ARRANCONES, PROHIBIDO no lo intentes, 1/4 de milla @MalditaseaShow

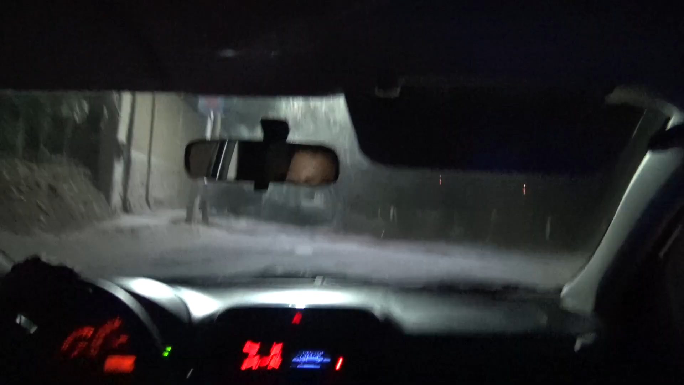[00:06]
¡Sin luces, pendejo! ¡Es lo que está el puto árbol! ¡No tomas! ¡A la izquierda! ¡Un perro! ¡Oye, el perro!
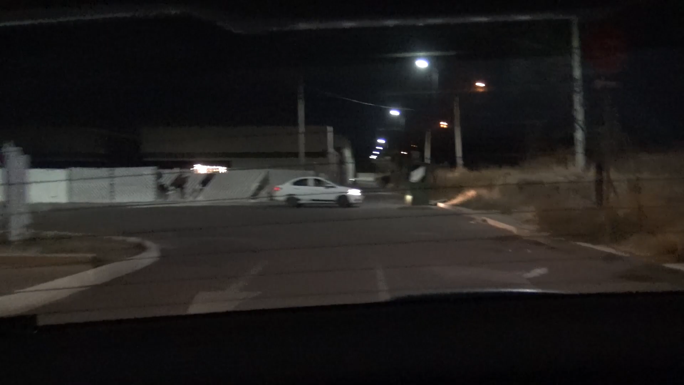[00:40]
pendejo! ¡Se fue para el otro lado!
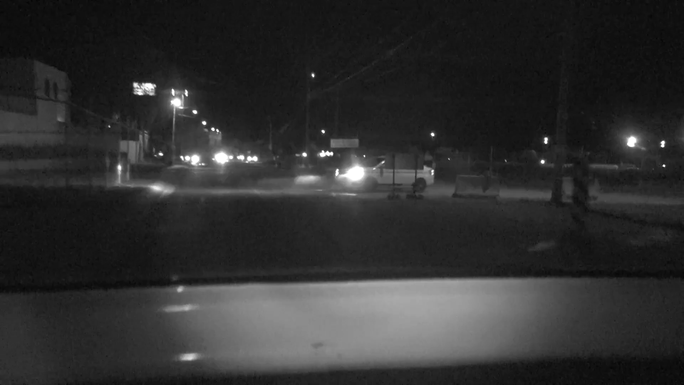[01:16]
Mira ese pendejo también. Ese juez también lo arrancó. Ha de haber dicho, ¿salieron primero otros o qué?
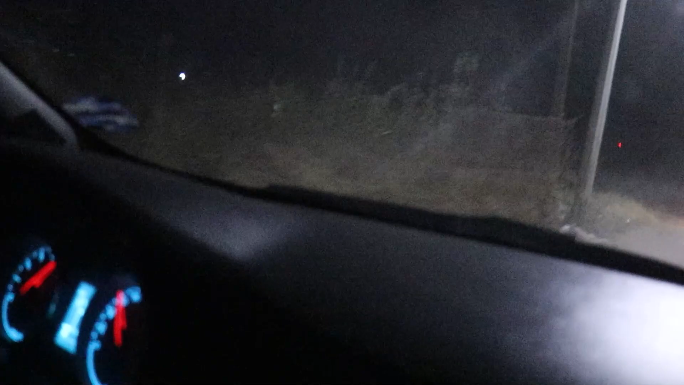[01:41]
Este perro ya conoce esta pinche
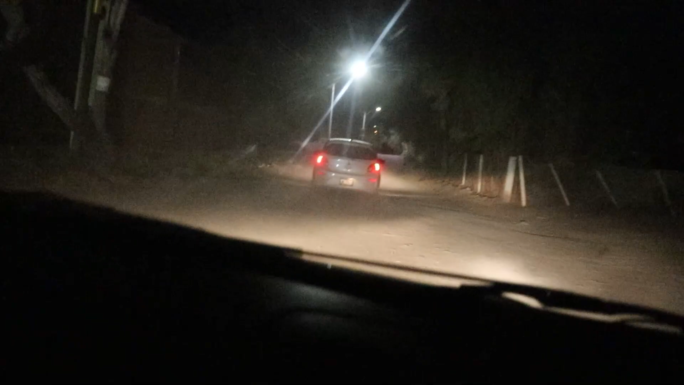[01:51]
terracería, culero, y yo, ¿no? ¡Sin luces, pendejo! ¡El puto árbol! ¡Perdónenme por esta vida loca! ¡Ay, a la izquierda! ¡Un perro! ¡Oye, el perro! ¡No mames! ¡Dando rebufo! ¡Ah, no mames!
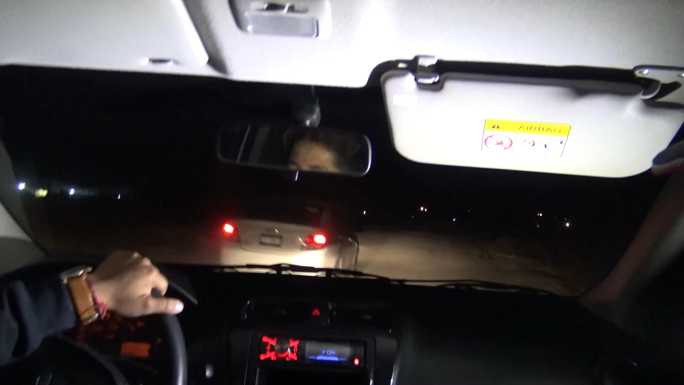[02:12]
¡A la derecha! ¡Por las altas, pendejo! ¡Por las altas! ¡Izquierda! ¡No mames! ¡No mames! ¿Qué hago, man?
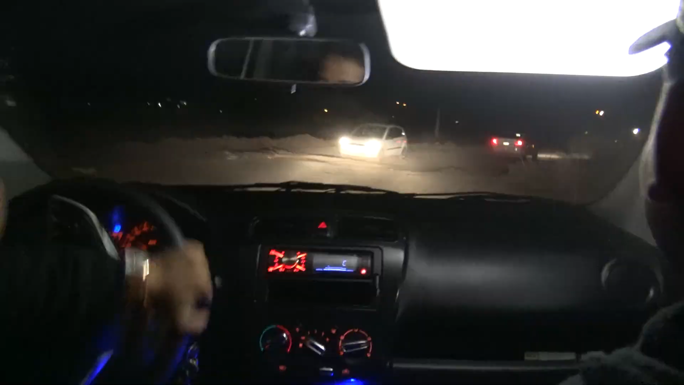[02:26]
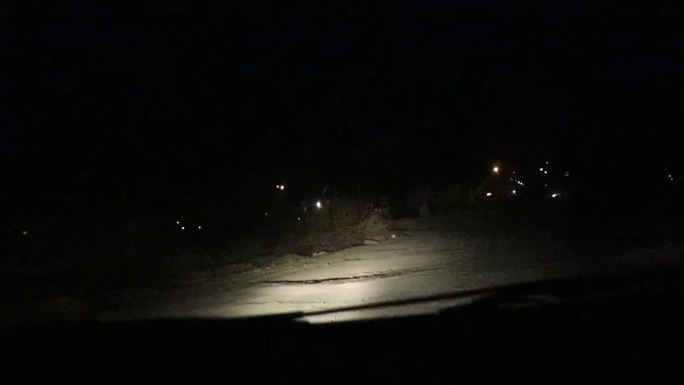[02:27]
¡Derecha! ¡Aquí, izquierda! ¡Es bajadita, eh! ¡Aquí creo que estás bajadita! ¡Mario Kart! ¡Ah, una tortuga! ¡No, era una señora! ¡Bien duro! ¡Ay, hijo de su perra, madre!
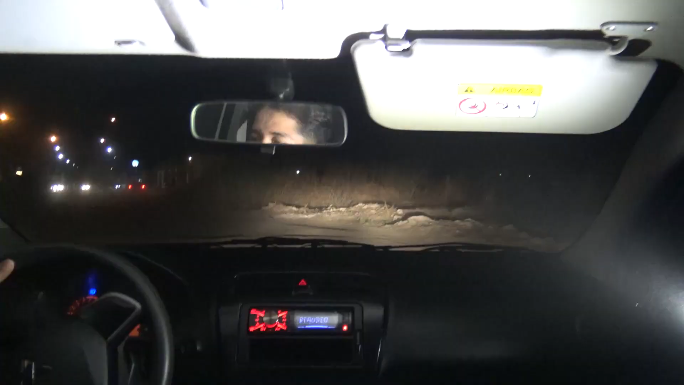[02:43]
¡Izquierda! ¡Ya derechito salimos! ¡Ay! ¡Quítense a la b***a que llevamos prisa! ¡Ay! ¡A la bici, dijo! Y nos pelaron toda la b***a como debería de ser.
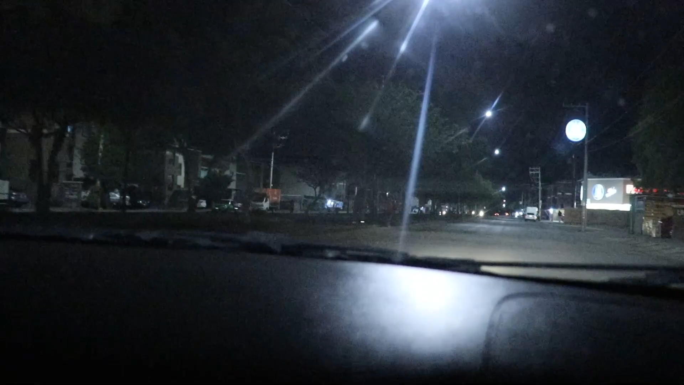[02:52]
¡We got the champions! ¡Es aquí, pendejo, es aquí!